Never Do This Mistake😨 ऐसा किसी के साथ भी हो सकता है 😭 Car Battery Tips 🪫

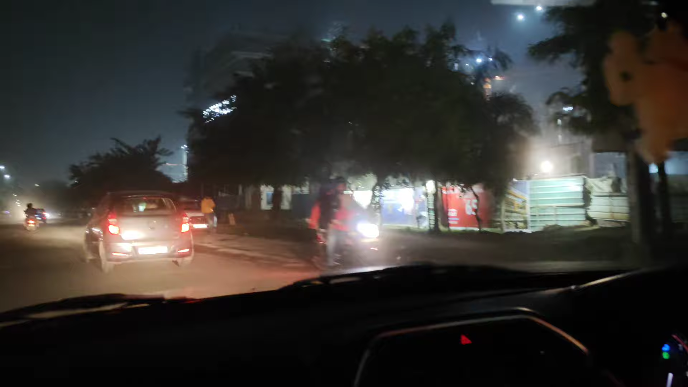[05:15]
पता चला उसके आगे खड़ी हो गई यह मैग नाइट